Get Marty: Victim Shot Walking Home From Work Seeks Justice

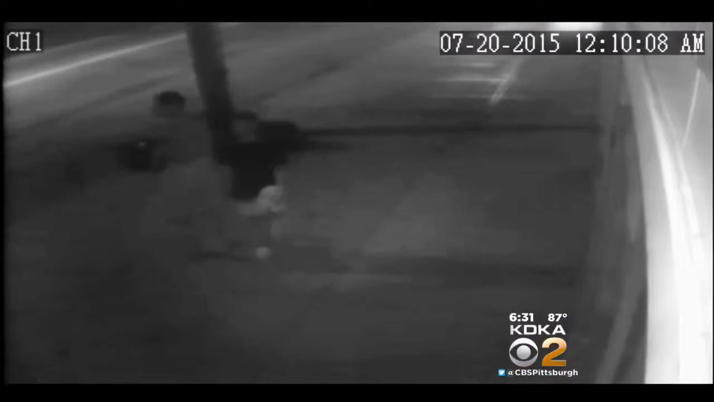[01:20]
the suspects walking up and down brownsville road in mount oliver looking for a victim any victim stalking hunting those are great words detectives disgusted by this shooting she is a truly an innocent victim they basically just uh got her attention and shot her right in the chest for sport it